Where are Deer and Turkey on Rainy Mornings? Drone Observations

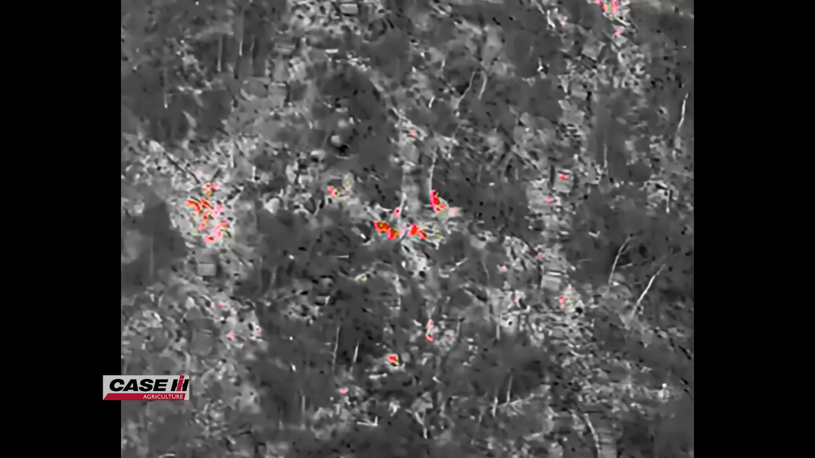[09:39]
So, 40 deer we saw today. A little bit light rain on and off.
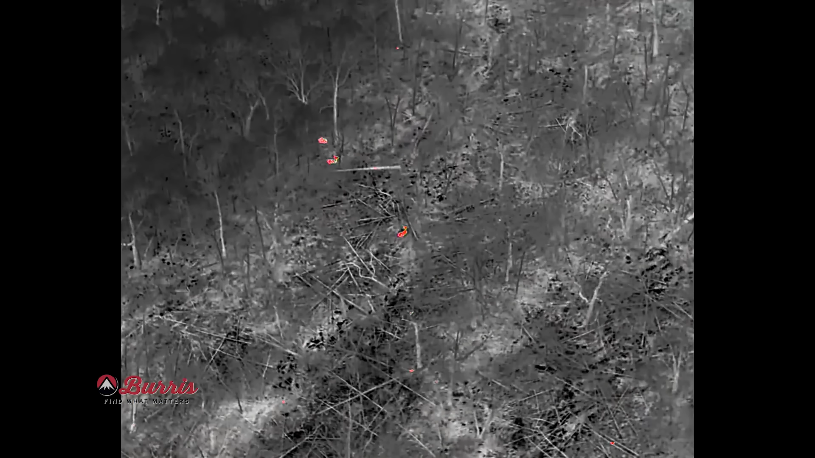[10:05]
Uh, buck groups, right? They're in bachelor groups.
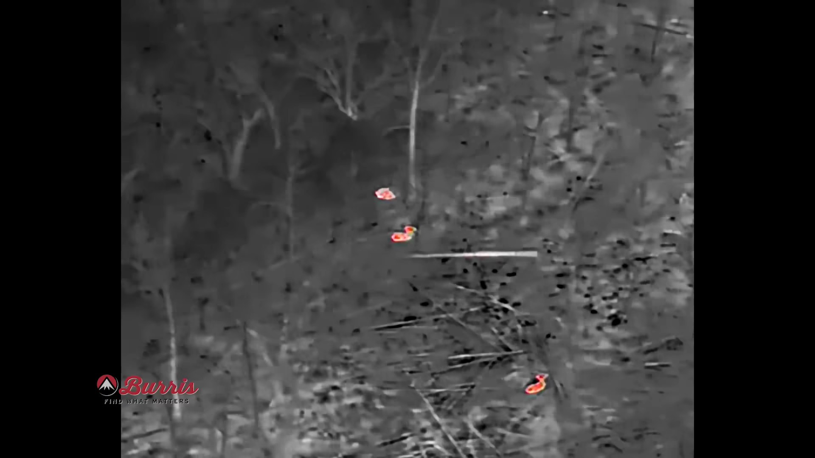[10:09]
So, we saw one where there's a buck off by some does, right? I remember that one group. Most of them are bachelor groups or antlerless groups.
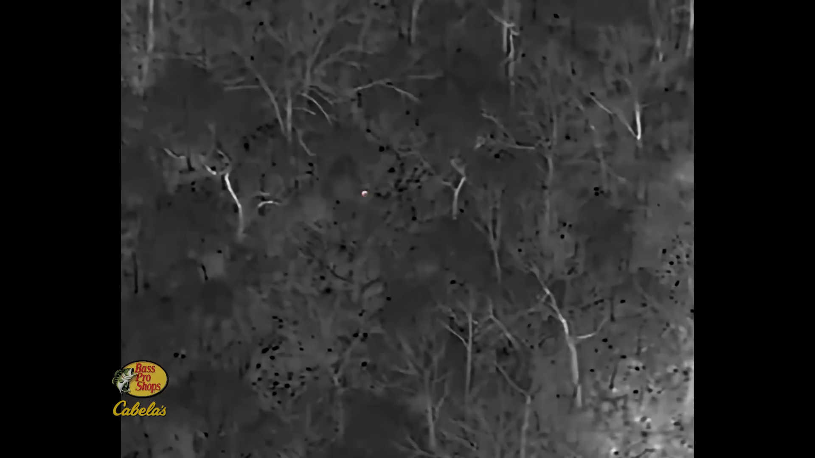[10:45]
Not only did I learn about the deer herd and the turkeys. We're seeing squirrels, folks. It's that precise. We'd see a dot and I'd get all excited. Jack does this all the time. So, he'd he'd call it X hundred yards out. No, that's a squirrel. So, Jack does this all the time.
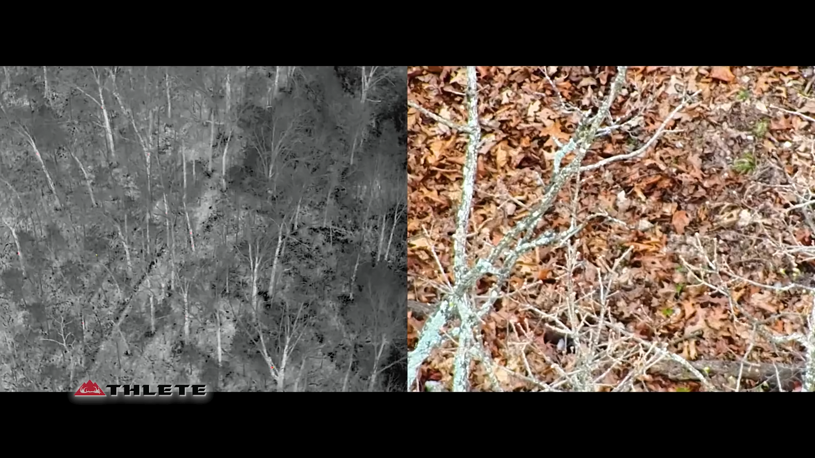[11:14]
So, I'm going to get Jack to actually make a map. He can take, take all this and stitch it together and make a really high, it's not really a map.
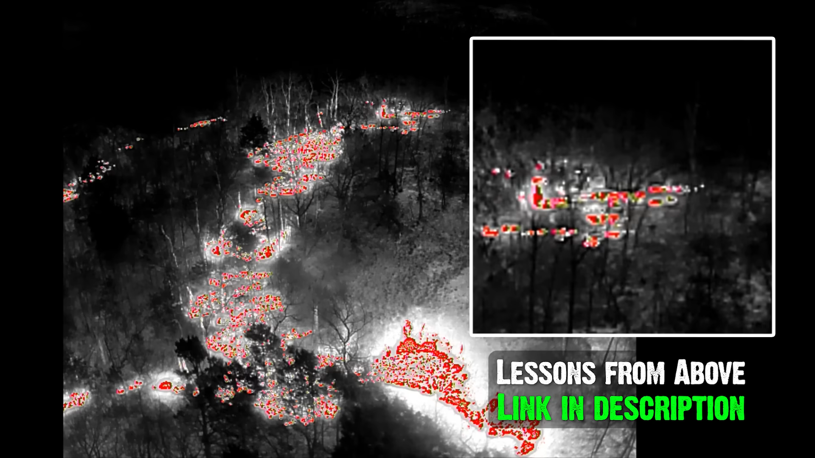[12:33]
So, we've had Jack actually on a prescribed fire and that's the ultimate way to see if you've got a spillover or jumpover or a snag burning because Jack can pick it up with the thermal much quicker than we can.